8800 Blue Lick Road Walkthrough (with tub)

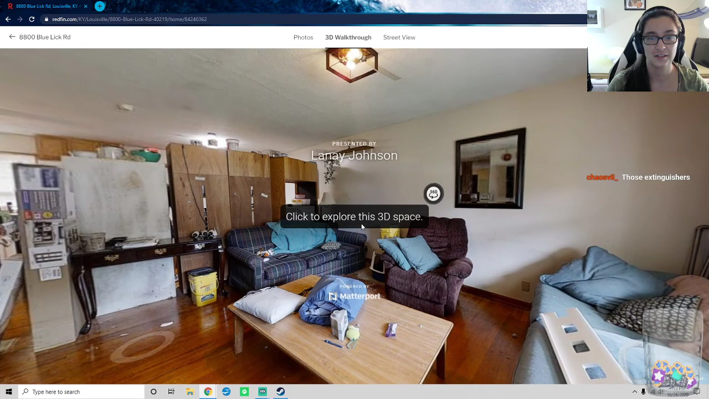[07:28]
Powered by Matterport, presented. Click to explore this 3D space.